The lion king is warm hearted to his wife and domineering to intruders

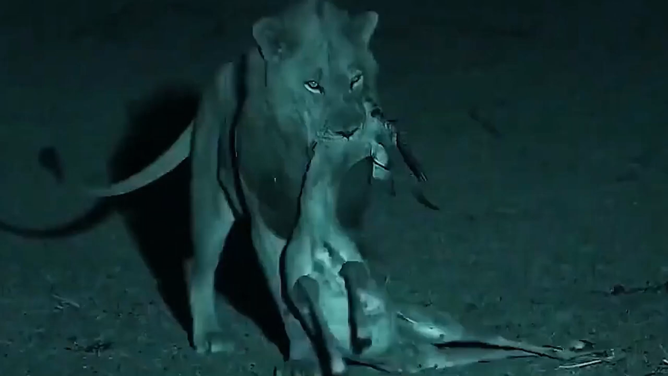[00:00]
Lion King Mufimo captures an antelope, but he didn't eat the prey himself. Instead, it drags its prey to the lioness. Because my wife just gave birth to a baby not long ago, the lioness Chippazua was stunned by this scene. In his mind, lion kings only have their prey. The weird Zua ran to Mufimo, danced seductively for him.
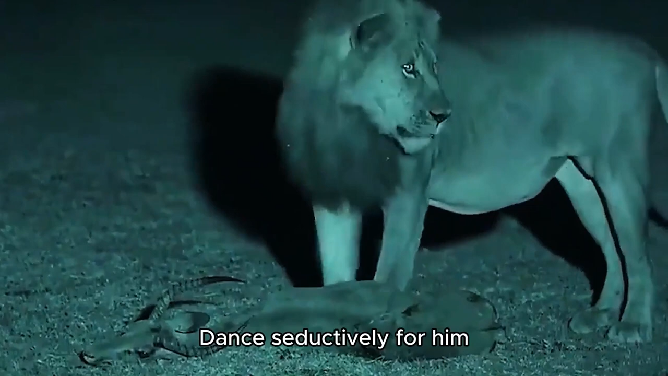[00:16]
One is because of the warmth of the lion king.
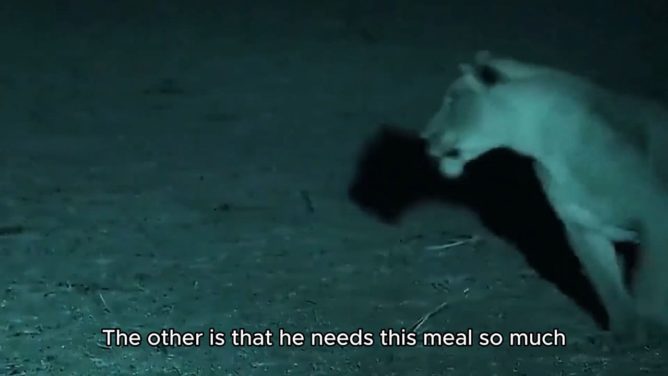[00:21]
The other is that he needs this meal so much, he still wants to raise two little lions. Seeing the happy faces of the strange group of children, Mufimo turned around and left with satisfaction.
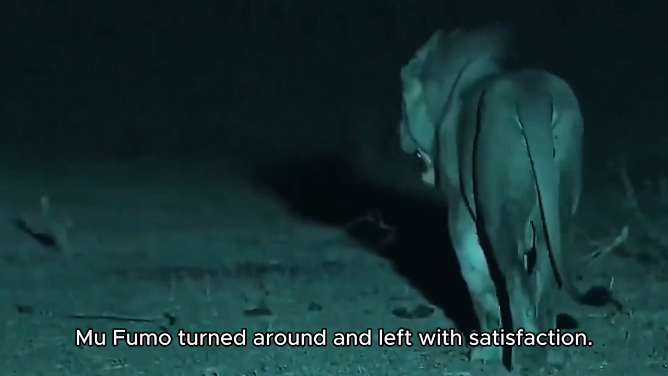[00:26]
He is going to inspect the territory, because he discovered the intruder during the day.
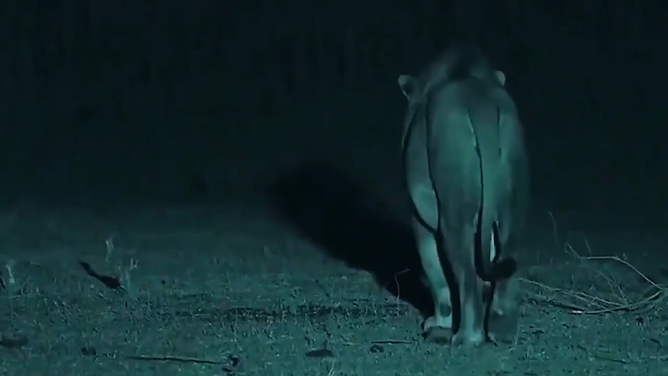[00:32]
He is an upright lion in his prime. Mufimo still felt quite guilty, because he just turned four years old this year.
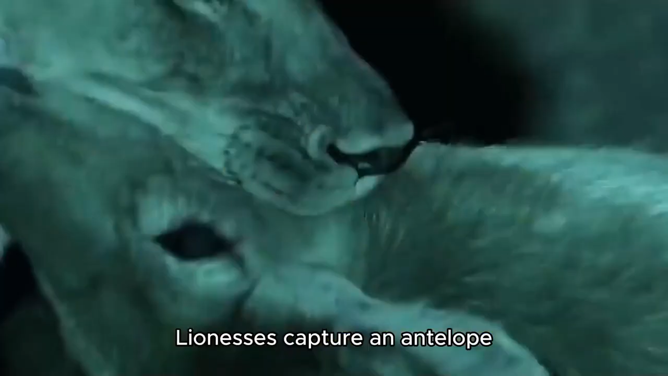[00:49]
The next night, lionesses capture an antelope. All family members gather together to enjoy a delicious meal, but Mufimo had no intention of eating. Opponents are always a threat. You can see worry in his eyes.